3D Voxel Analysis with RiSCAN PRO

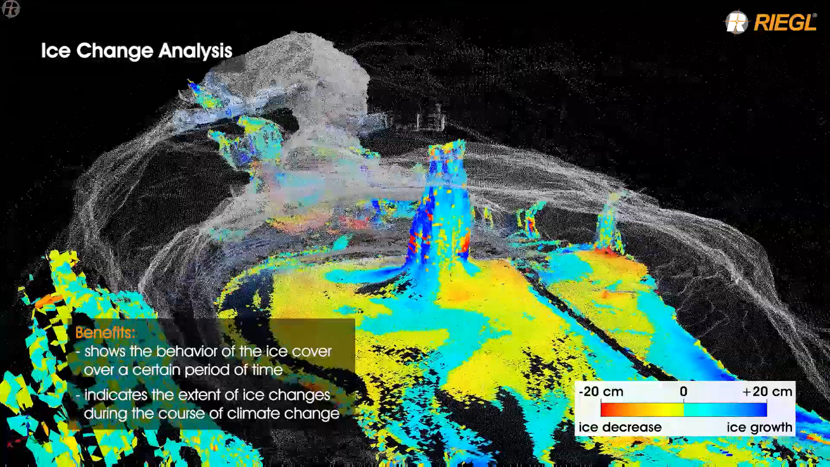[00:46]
The result shows patterns of ice behavior very well and gives indications towards how the ice will transform during the course of climate change.
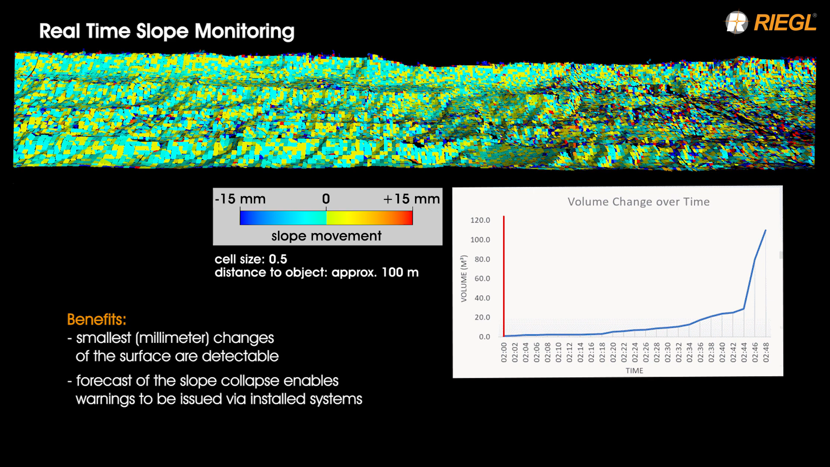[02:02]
Since even the smallest changes of the surface can be detected in scan data, it is possible to predict events like landslides with enough lead time.